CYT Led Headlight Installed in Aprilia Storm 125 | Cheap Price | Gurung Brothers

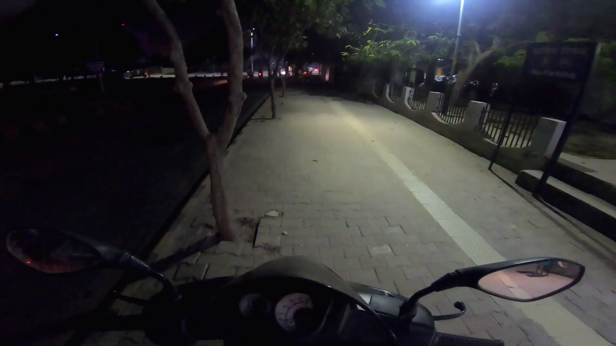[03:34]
अब इसका रिजल्ट दिखा तो कैसी है इसका फोकस इंड कैसी इसकी बैटनेस है तो देख सकते हो यह उसकी दूसरा वर्जन येलो शेड और देखाता हुमें आपको वाइड शेड तो देख सकते हो बेसिकली काफी साही लगा मुझे साड़े साथ सुरुए में अगर आप अब भूट सब्सक्राइब के लेकर
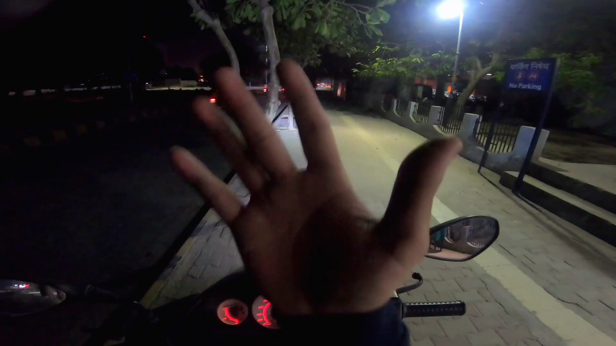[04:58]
रही है तो कुछ ऐसी लग रही है इंस्टाल करने के बाद क्यों फ्रेंट से इतना प्यारा
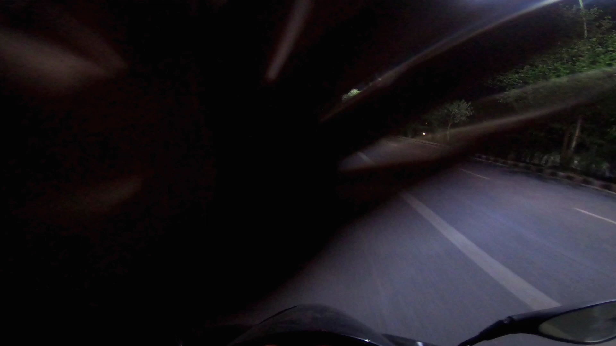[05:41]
राइट सकते हो चलते हुए इसका फोकस बिल्कुल सही है और आके थोड़ी ब्राइट सी हो रही है वह भी बहुत सही लग रहा है अब मैं इसका दूसरा बर्जन दिखाता हूँ यह है फार्म लाइट इसमें तो वाईसे मेरे को कुछ ज्यादा ही बिलसा आ गया है एक यही रीजन
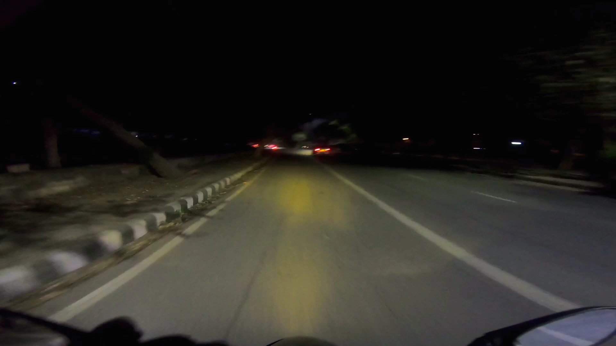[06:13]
क बिल्कुल बहुत सही लग रही है मेरे को अगर आपको वीडियो अच्छी लगी है तो प्लीजा के सब्सक्राइब करना इस